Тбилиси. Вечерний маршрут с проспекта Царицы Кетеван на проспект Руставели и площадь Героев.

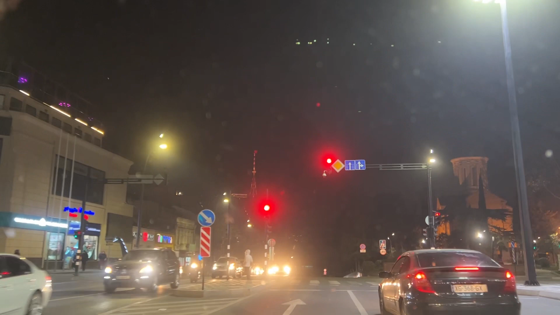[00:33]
здесь еще один светофор нас встречает
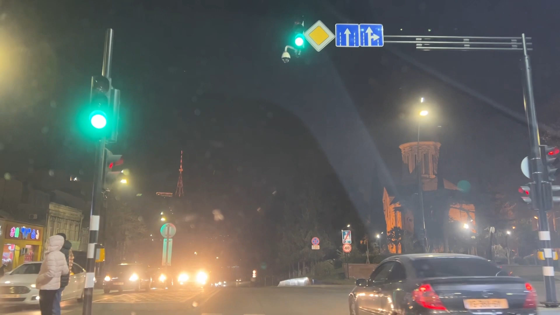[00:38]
спускаемся сейчас вниз субботний вечер машин немного
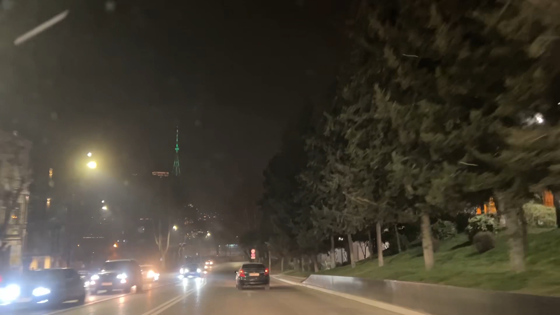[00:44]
раз на раз не приходится иногда вот вечером выезжаешь и полно машин иногда немного но вот наверное люди уже от всех этих праздников от всей
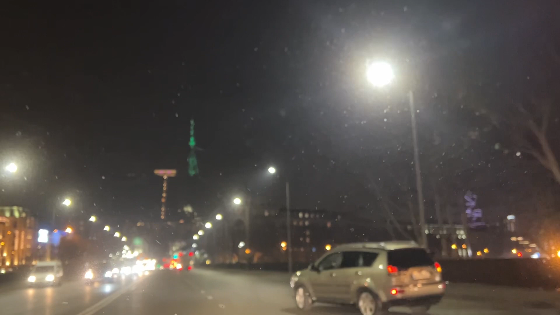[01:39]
все материалы но сейчас мы поедем с вами не по набережной а по проспекту руставели чтобы сказать овчинка выделки стоило то я вот вдруг пригласил
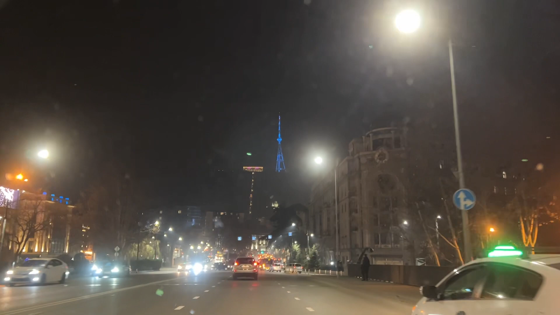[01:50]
вас на просмотр ничего не показала до спустился по проспекту о бараташвили вернее проехал по набережной и до свидания не давайте проедем по ставили сейчас улица бараташвили колхозная бывшая вот эта площадь да вот раньше так было написано на трафаретах автобусов и троллейбусы вот видите здесь тоже эти
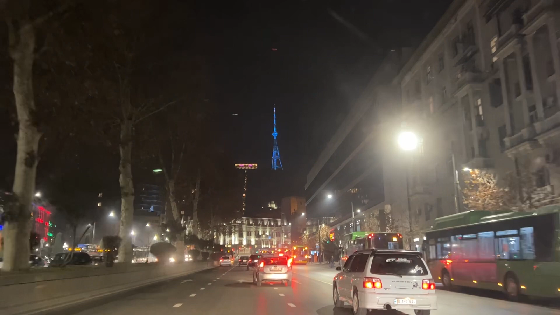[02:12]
большие остановки по обе стороны транспорта такая традиционный такой узел транспортный и вот здесь вот собираются машины которые из вас с разных районов привозят пассажиров ну раньше здесь была такая транзитная остановка хотя были
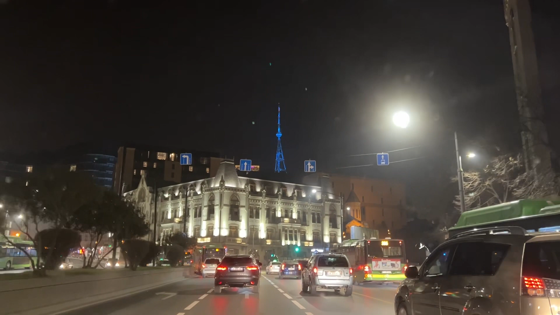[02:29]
маршруты которые вот именно здесь завершались соответственно начинались было много транзит на кого сейчас
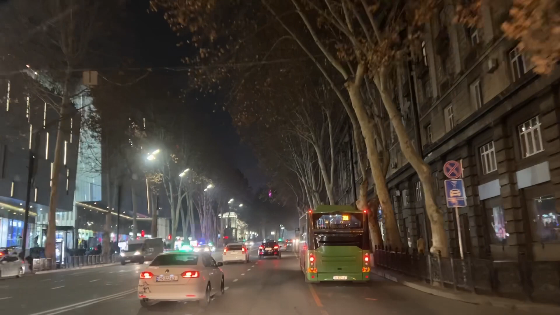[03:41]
на автобусах покрыть эти маршруты его сделать автобусную экскурсию до твилиси автобусной было бы тоже очень интересно вот проспект руставели после вот новогодних праздников тоже вернулся уже к своему обычному такому состоянию